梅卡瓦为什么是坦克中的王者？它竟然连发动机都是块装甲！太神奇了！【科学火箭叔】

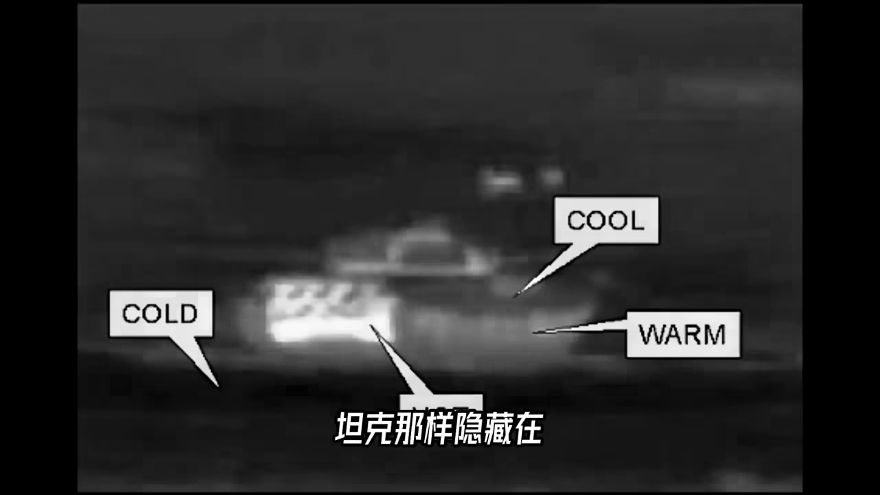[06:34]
隐藏在自己的屁股后面的在红外成像仪下面就更容易暴露了另外